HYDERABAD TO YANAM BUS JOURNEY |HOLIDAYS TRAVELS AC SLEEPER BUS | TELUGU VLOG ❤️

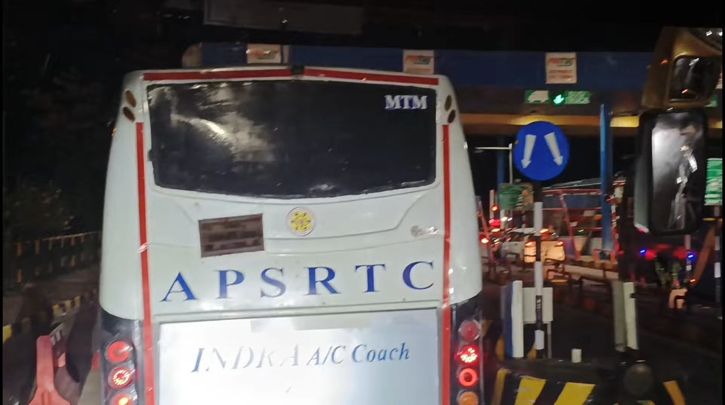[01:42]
ఎస్టీస్ మన ఫస్ట్ టోల్ గేట్ పంతంగి టోల్ గేట్ దాటుతున్నాం అన్నమాట. టైం ఎగ్జాక్ట్ 1:15 అవుతుంది.
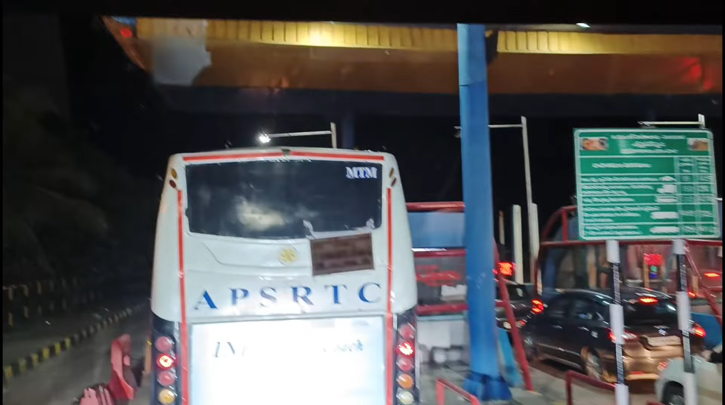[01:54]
మనం 12:00కి బయలుదేరాం, 12:10 బయలుదేరాం అంటే ఎల్బీ నుంచి గంటలు అవుతుంది.
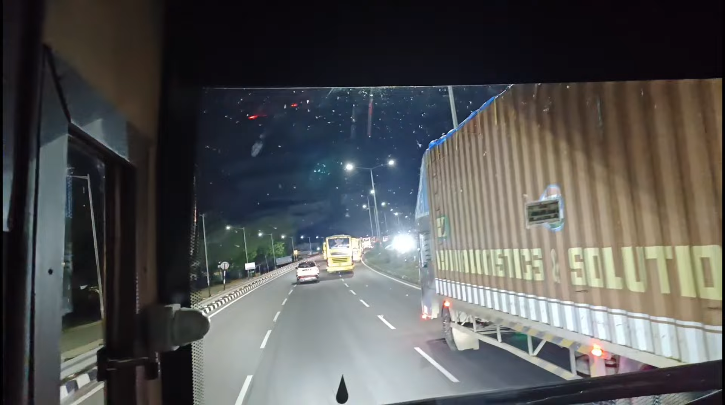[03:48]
అమలాపురం కాకుండా ఇది హనుమాన్ జంక్షన్ నుంచి రైట్ తీసుకుని గుడివాడ లోపల మొత్తం టోటల్ రూరల్ లోపల కవర్ చేసుకుంటూ వెళ్తాం. ఇప్పుడు టైం వచ్చేసి 1:30 అవుతుంది. మనం చిట్యాల దగ్గరలో ఉన్నాం. రేపు మార్నింగ్ ఇంకా డైరెక్ట్ అక్కడి నుంచి కలుస్తాను. చాలా ఉంది కవర్ చేయడానికి.